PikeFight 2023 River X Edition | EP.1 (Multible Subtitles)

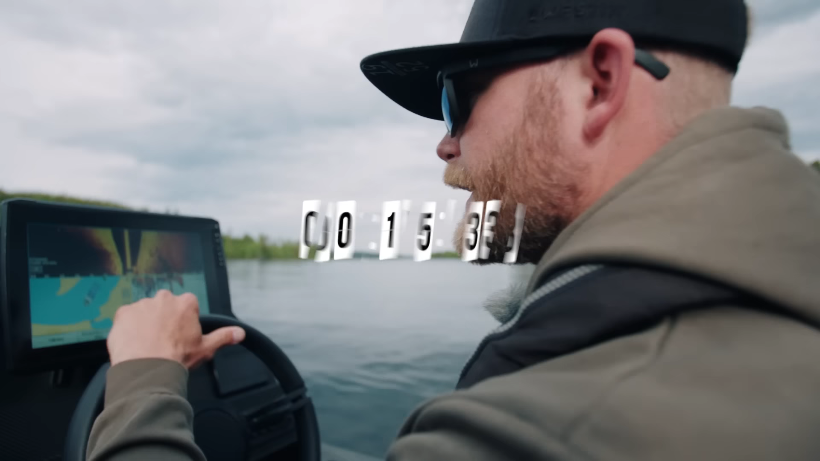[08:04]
Vi vill ju hitta gräsflak, men nu kollar vi några djuphålor. Vi har någon form av tillflöde eller utflöde här.
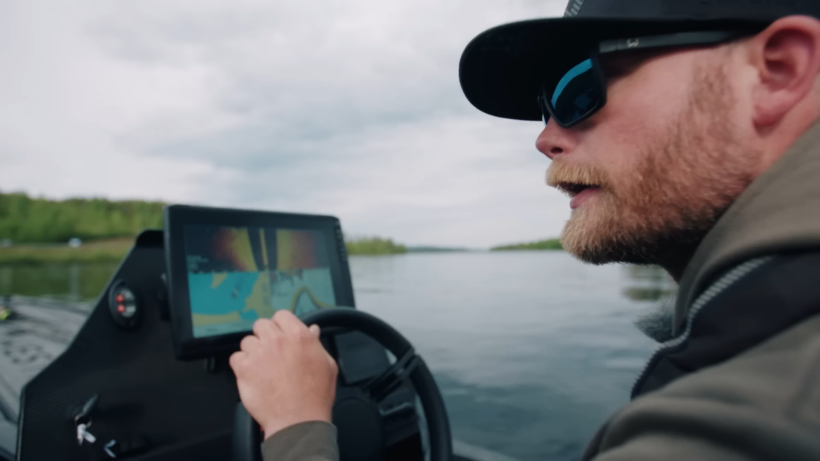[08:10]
Så är det lite djuphålor. Ska vi se om vi hittar lite betesfiskstim eller någonting här.
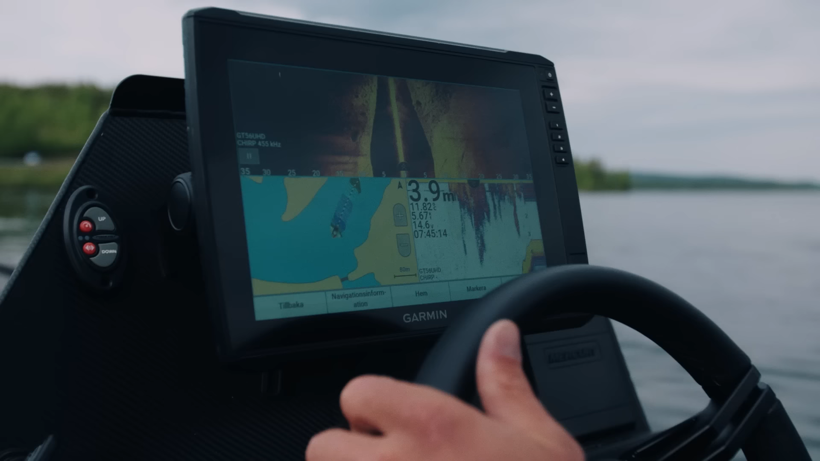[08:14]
On screen: depth 3.9 m
Det gäller att vara nyfiken de här dagarna när det är så här River X och Lake X-konceptet. Alltså.
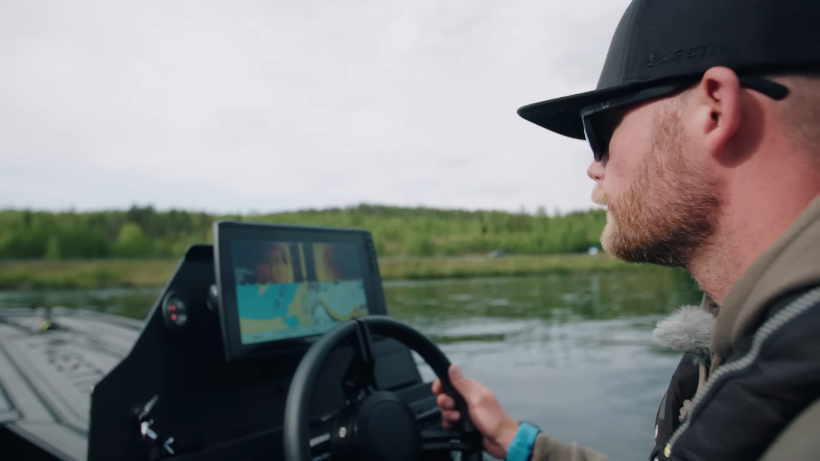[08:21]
Det gäller att egentligen prova så mycket som möjligt och ganska fort också. Och även om vi får börja fiska om en kvart så är inte det viktiga. Det kan vara viktigare att bara kolla några områden innan man börjar fiska. För att hitta något som ser fint ut. Yes, här ska vi fiska. Kolla, kolla stimmet. Ja, jag ser det. Ser det. Kolla.